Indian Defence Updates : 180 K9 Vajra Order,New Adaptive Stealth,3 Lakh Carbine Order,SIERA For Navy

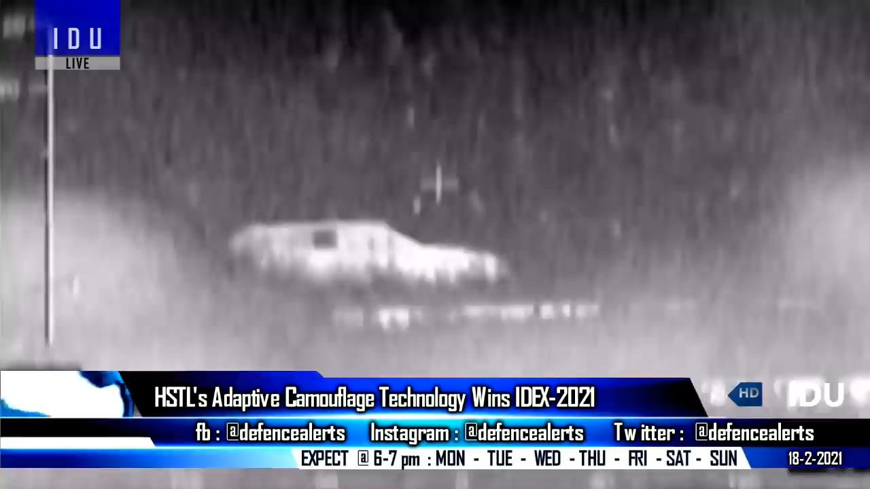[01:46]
tanks infrared signature it can create different patterns to make the tank look like
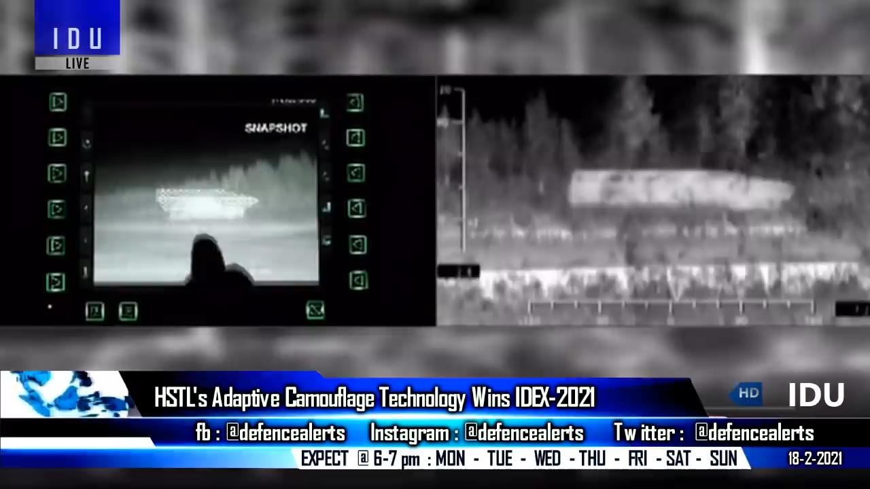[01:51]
other objects like a car or a piece of rock which will give significant advantages on
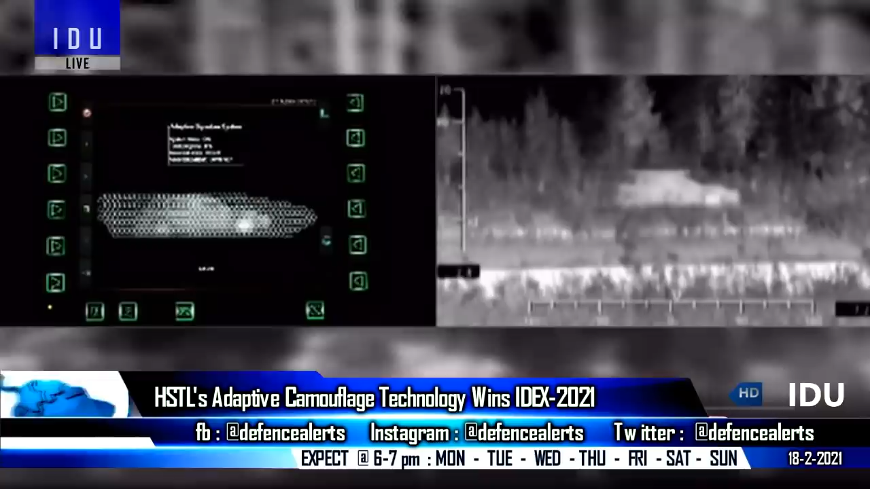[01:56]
the battlefield the request for information